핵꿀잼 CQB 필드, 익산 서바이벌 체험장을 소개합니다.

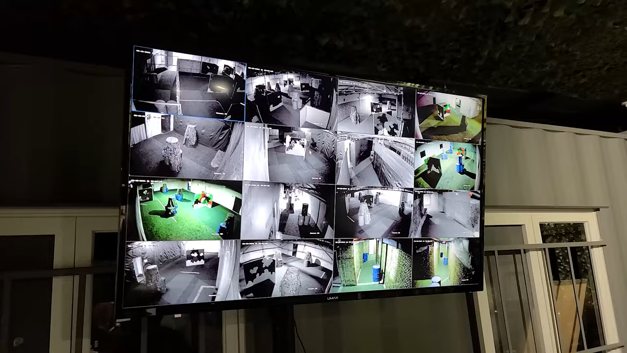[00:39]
또한 세이프 존에 게임장을 보여주는 CCTV가 존재하여 게임장 내부를 관전하는 재미도 있는 필드입니다.